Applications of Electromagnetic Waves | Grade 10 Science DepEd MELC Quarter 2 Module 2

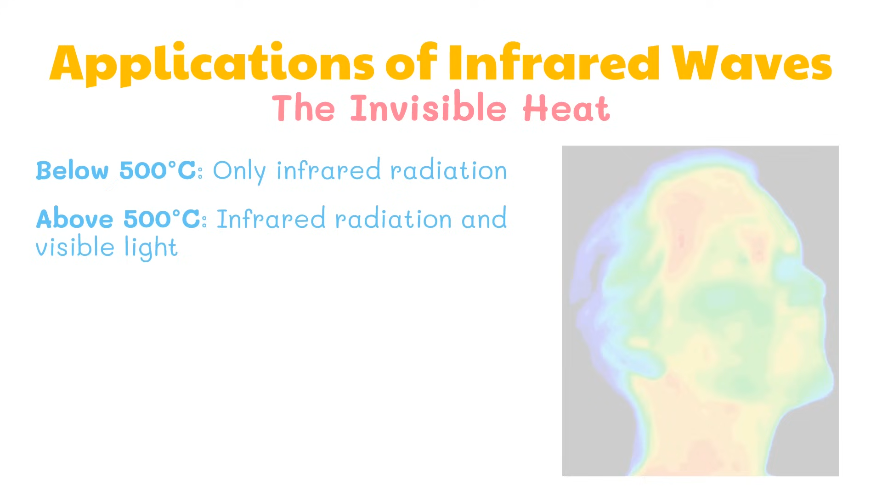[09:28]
The difference in color determine the differences in temperature. For example, shades of blue and green indicate regions of colder temperature, and red and yellow indicate warmer temperature.
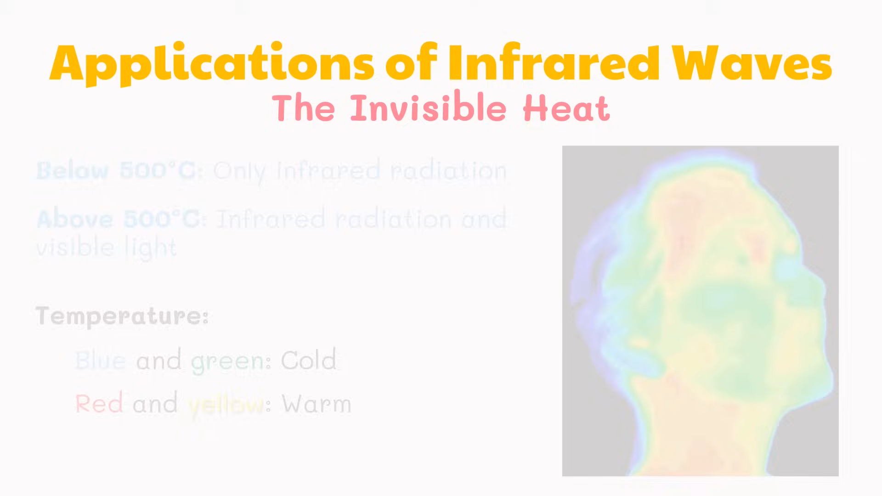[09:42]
The human eye is not sensitive to the infrared light used by television remote controls.
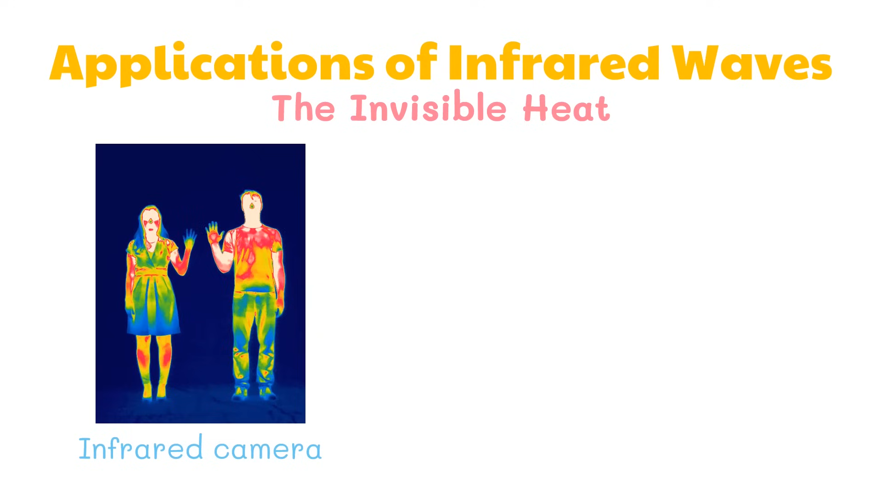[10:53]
An infrared camera has a transmitter that sends out infrared pulses.
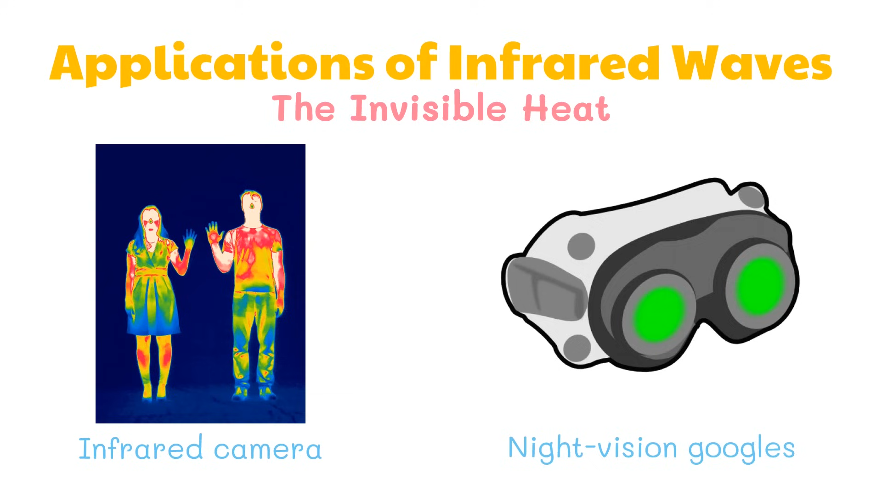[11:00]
And lastly, night vision goggles allow images to be produced in levels of light approaching total darkness.